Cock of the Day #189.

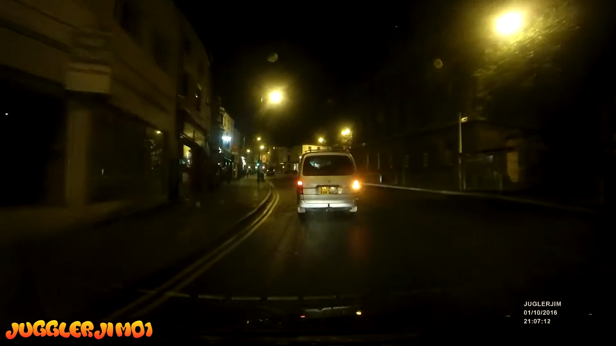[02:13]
Will the professional driver run in the lights? Of course, we're not very far from El Alameen.
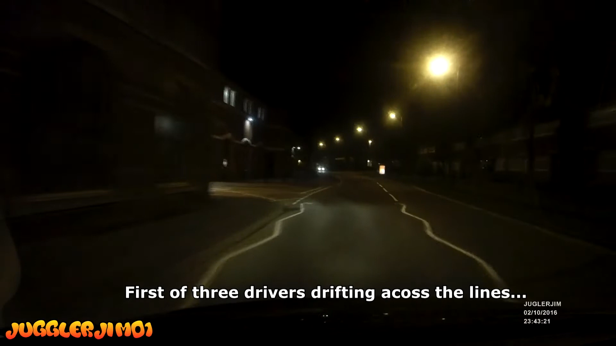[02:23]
No, there's the road. You can't see it. Is that the famous road? The one they took the supplies along.